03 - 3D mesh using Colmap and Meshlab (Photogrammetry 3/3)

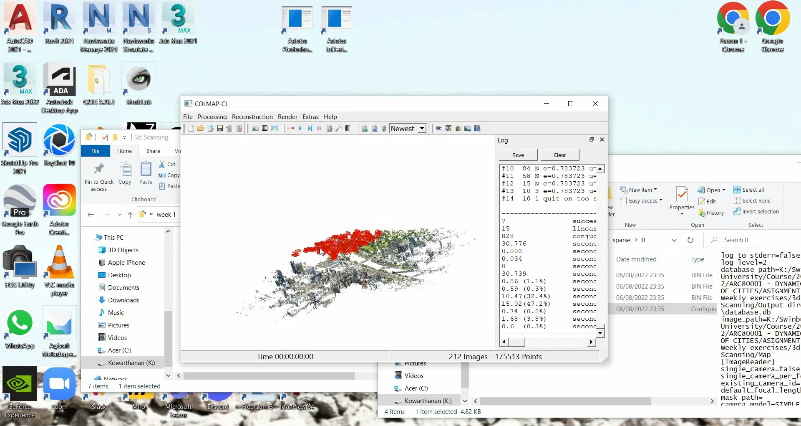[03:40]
You will have this kind of a point cloud where these are the screenshots angles where the screenshots were taken. So basically, that's the whole.
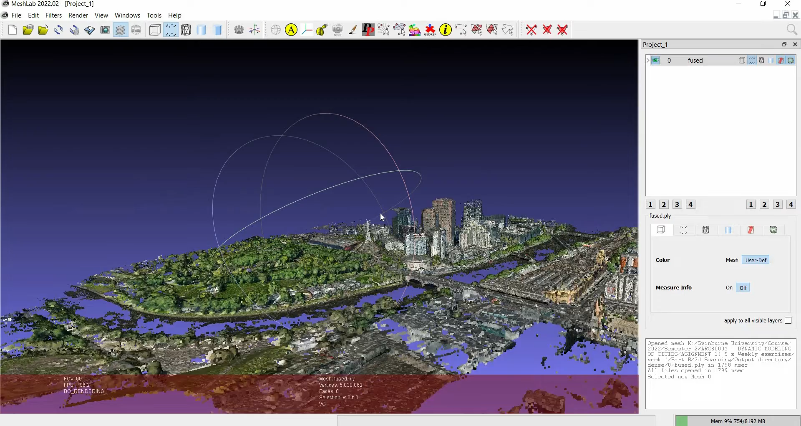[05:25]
We can start with. We can start with. Start by generating.
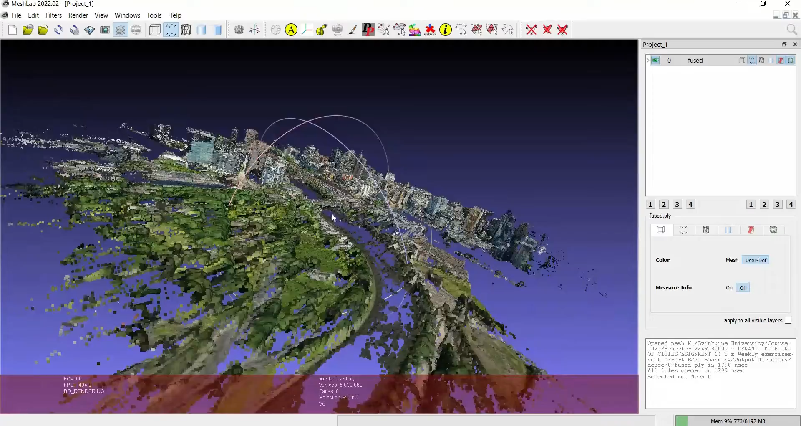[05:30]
Getting rid of things that we don't need. First. We will. Select this tool which is called.
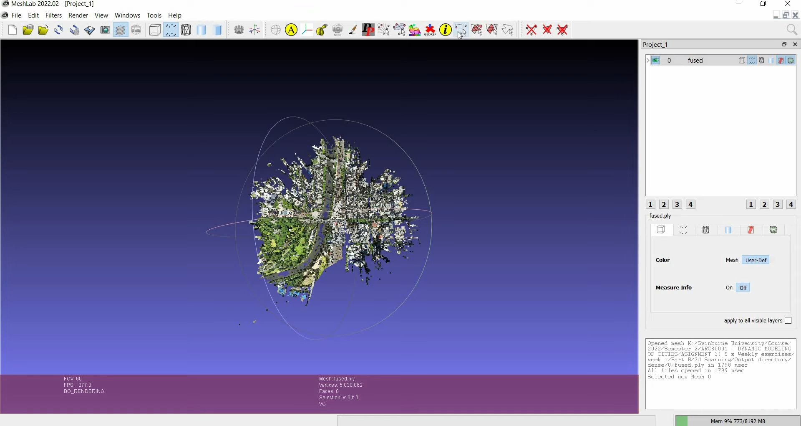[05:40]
Select what is this? Then. I'm just gonna. Select the area. Select the area that you want to delete. And then go and. Say. Delete selected. Faces and vertices.
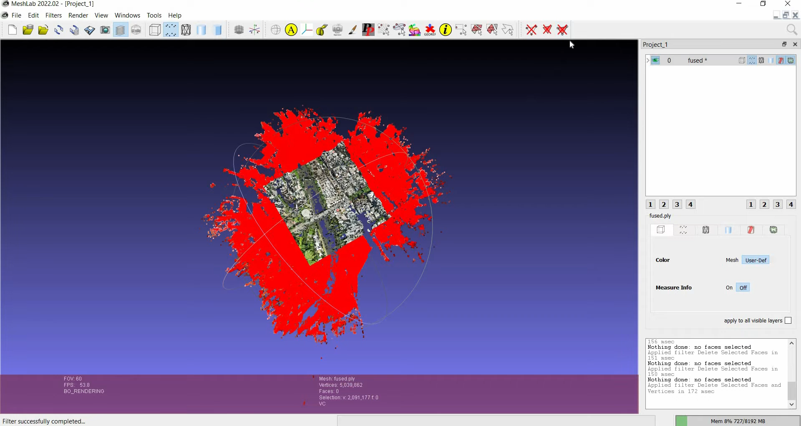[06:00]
And then you.
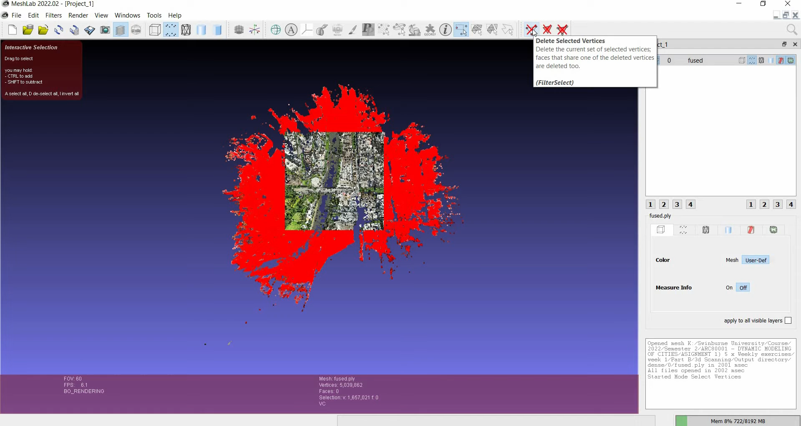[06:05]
Say. Delete selected vertices. Everything you selected gets deleted.
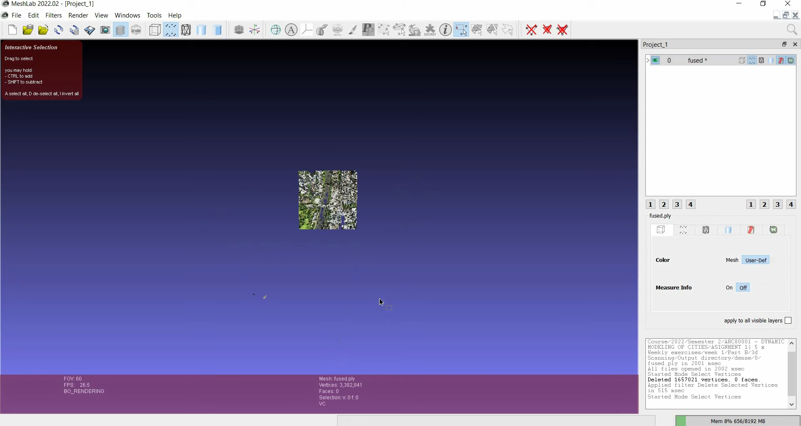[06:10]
Delete selected vertices.
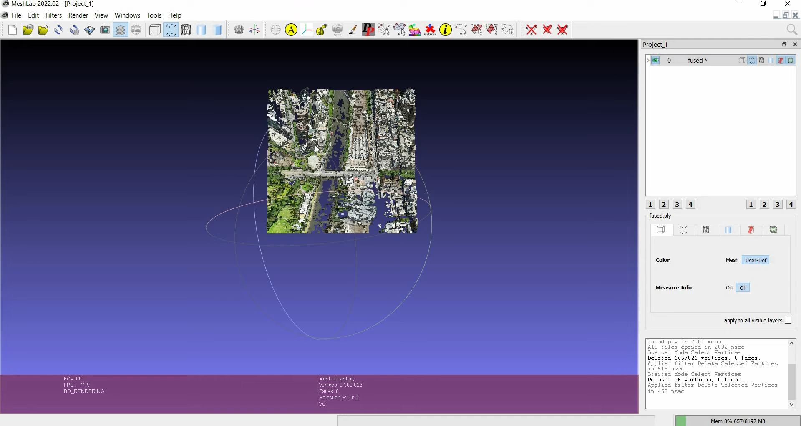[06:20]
Then once you have. Then once you have. That area. Then you go to filters. Go to. Remeshing. Centrification. Reconstruction. And under that you select.
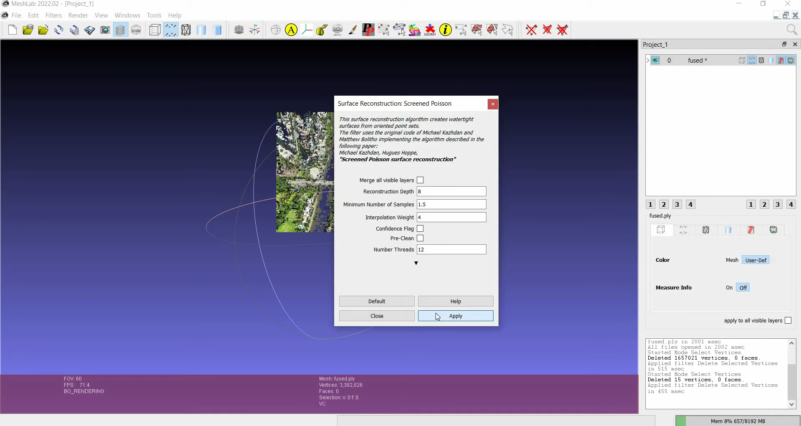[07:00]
I'm just gonna leave it at 8. TOMORROW. And I may have to click.
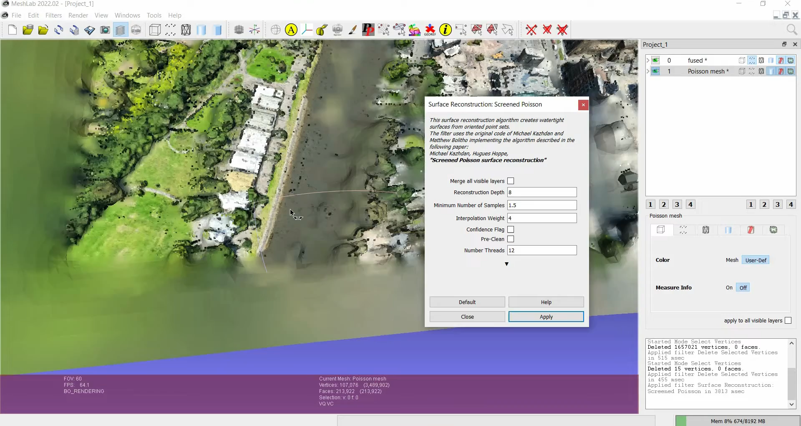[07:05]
This way. I'm doing a sample. If you should. Like. I'll see. If you're happy with that. And if you're happy with that. If you are happy with that.
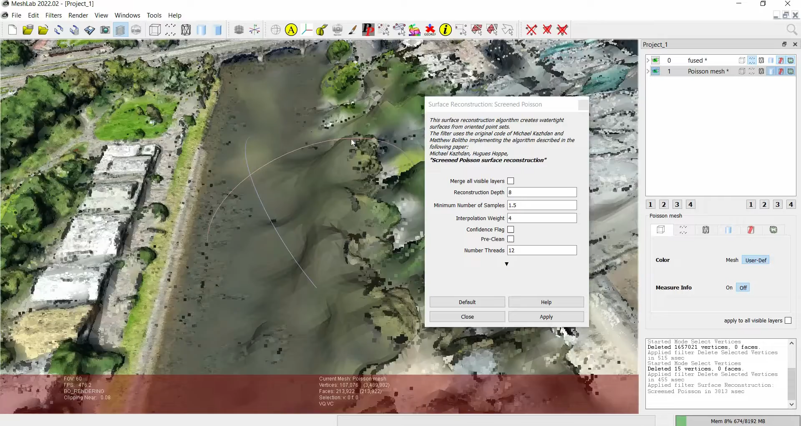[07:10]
You'll leave it at this. Close. Close. Now we have got this. This kind of. Excess. Area. That we don't want. So the way to remove that is, again filters,
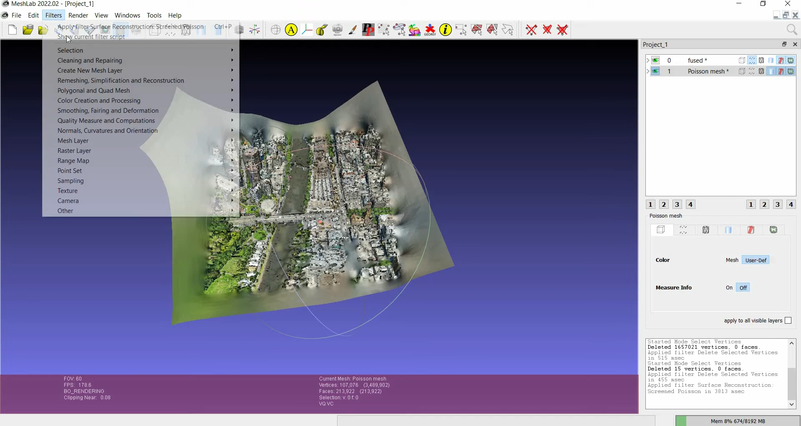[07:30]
you go to selection, then you say select faces with longer than,
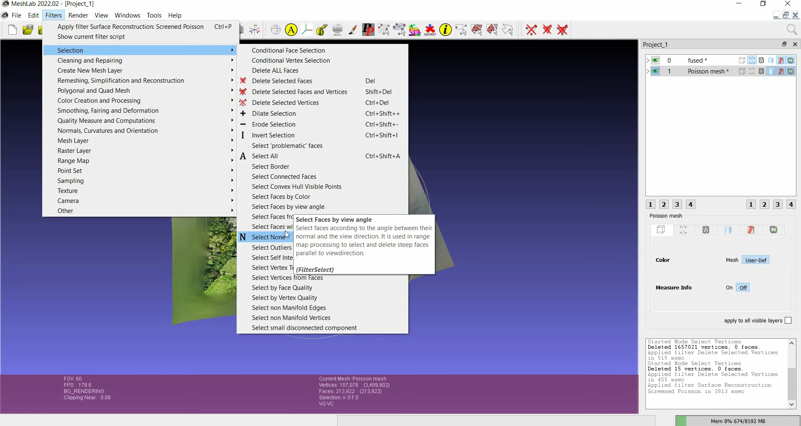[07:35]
here, you can put a threshold,
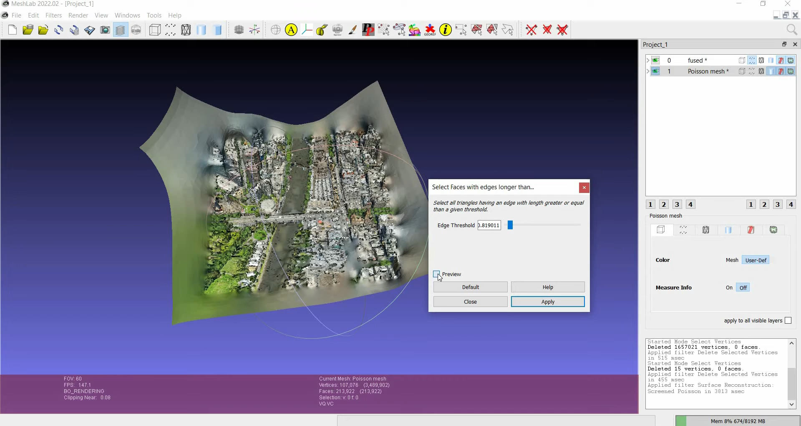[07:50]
just to tick the preview so it gives you a preview of how much it's deleting, something that's too much but, you have to play around with it to kind of find the middle ground, 2.4,
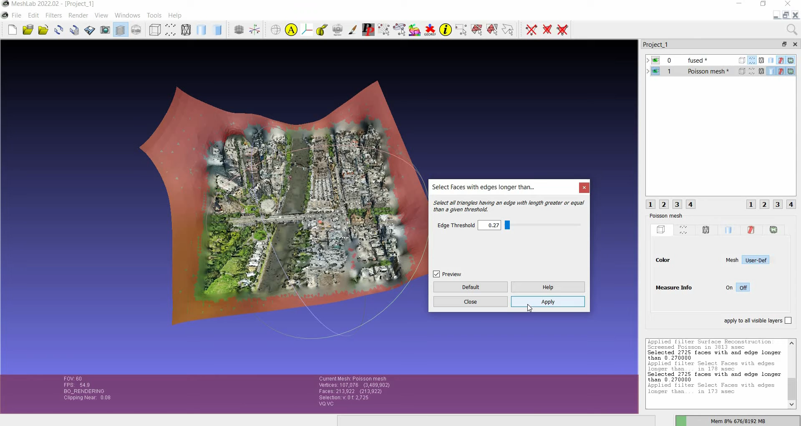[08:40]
say I get this model, I'm gonna say 2.7, say apply, after you click apply, you go to, after you say apply,
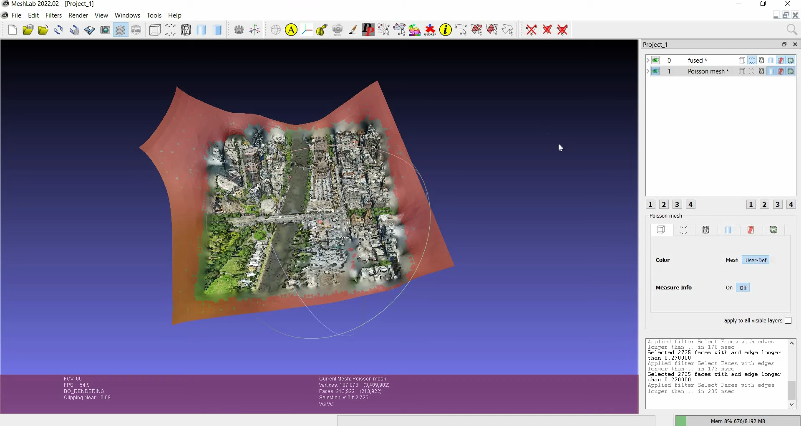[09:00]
you go and get rid of this, by clicking delete selected faces and vertices, that kind of deletes everything that you don't need, but you see here, you can see those unhearsely nodes that still remain, to get rid of this, you could, tiny, things that are, that we don't need,
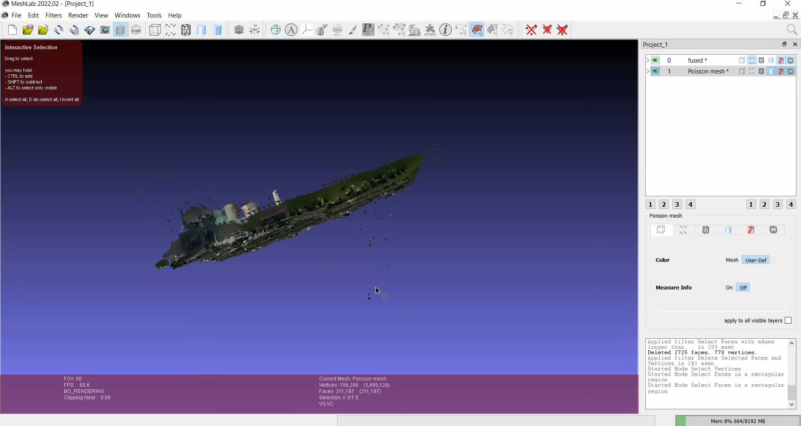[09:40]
you can further clean this up, by selecting, select faces in rectangular region, and just go over your mouse,
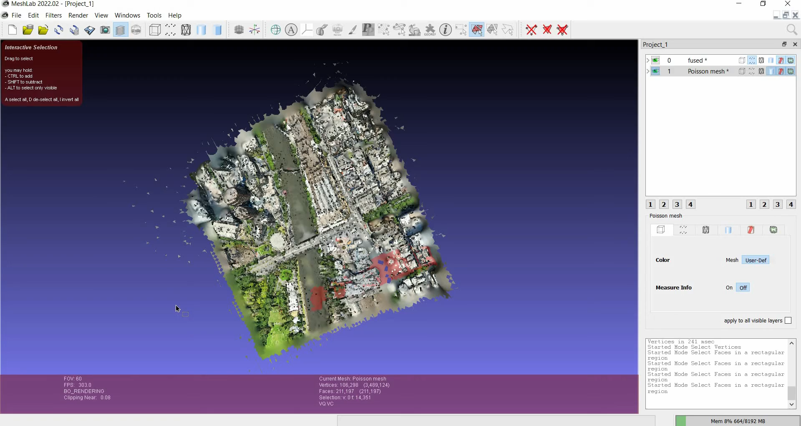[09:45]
so you could do that, do it throughout the model,
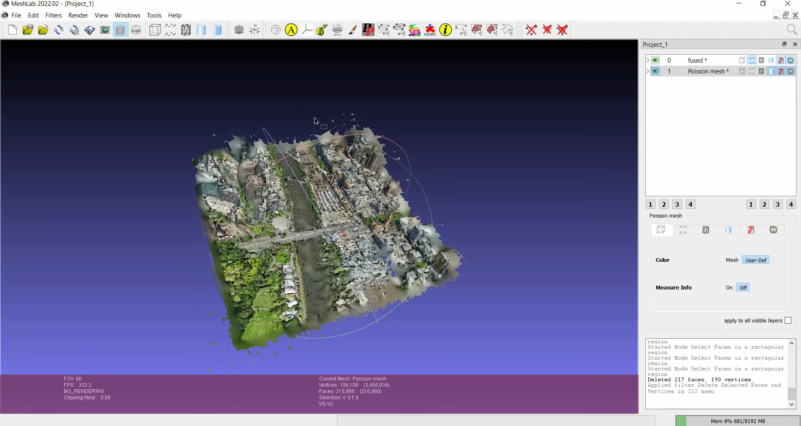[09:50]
kind
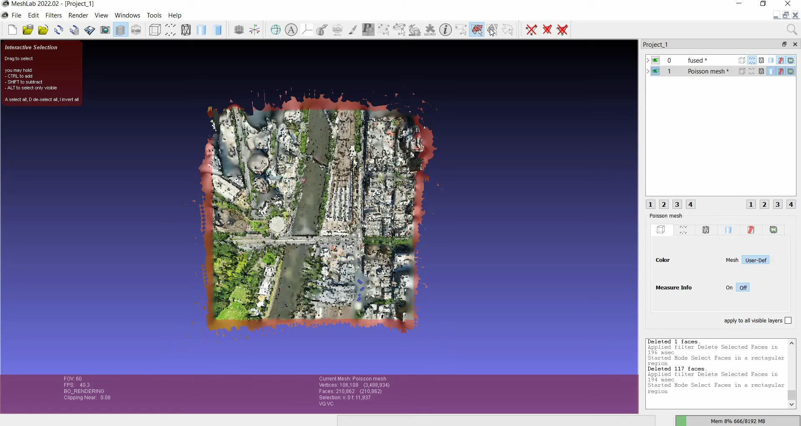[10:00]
of gives you a very nice cut,
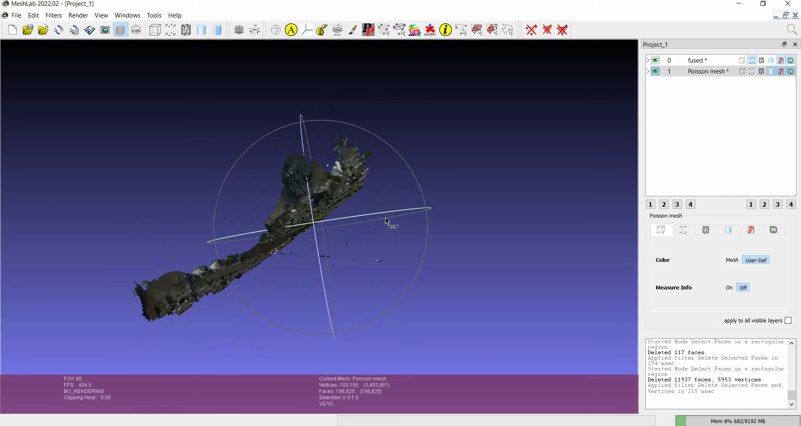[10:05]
after
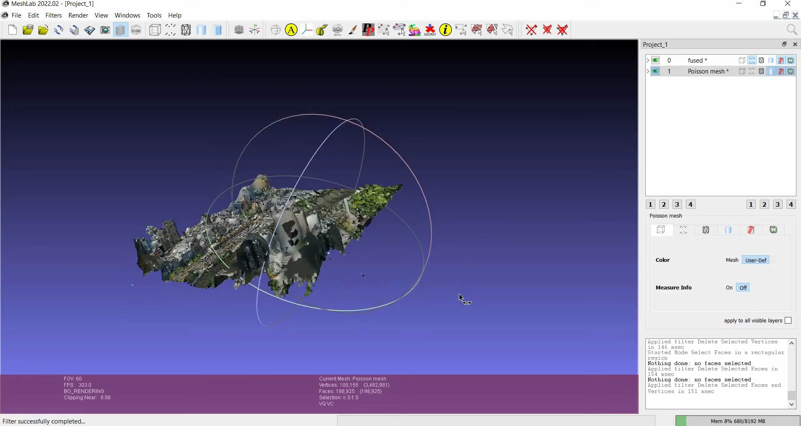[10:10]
you can,
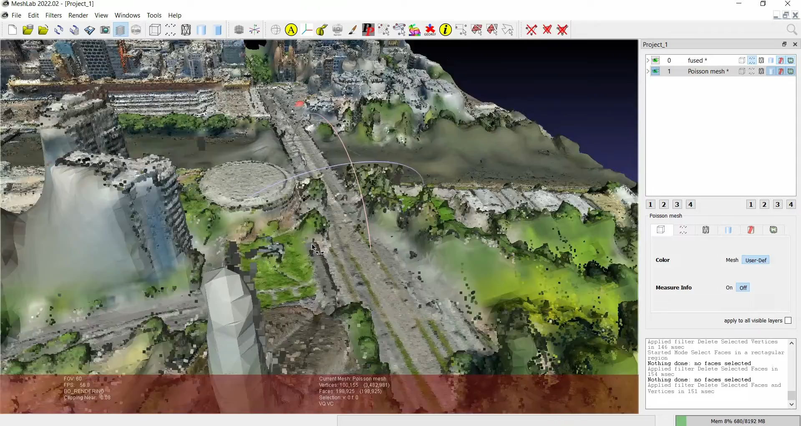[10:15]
after you've done that, you can kind of make this model smooth, by, filters, smoothly, very good deformation, and then select, Lafacian smooth,
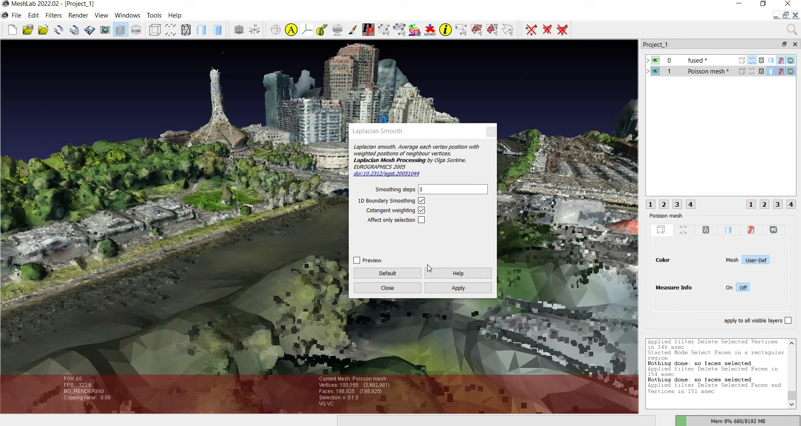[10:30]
let's say 3, 5, make it 6,
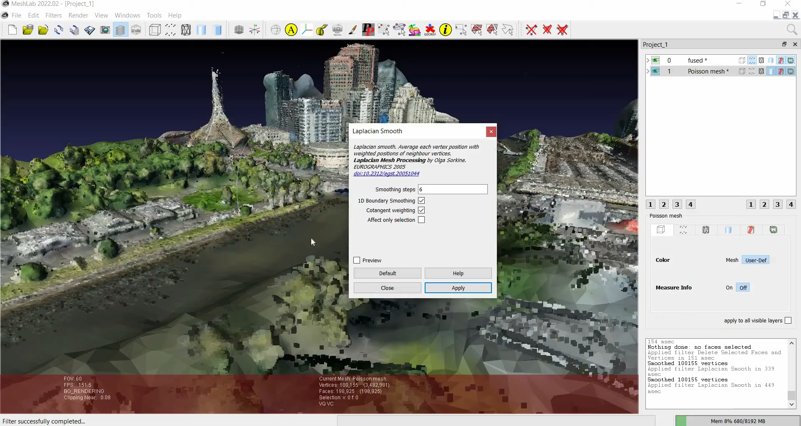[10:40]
kind of makes the,
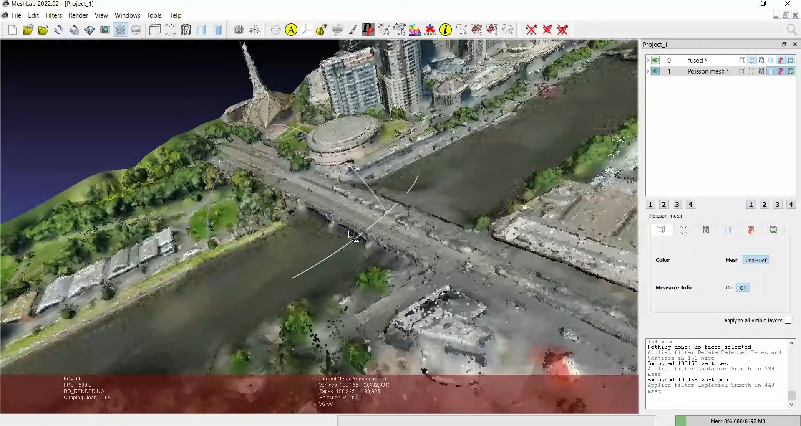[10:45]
marble much smaller, and there you go,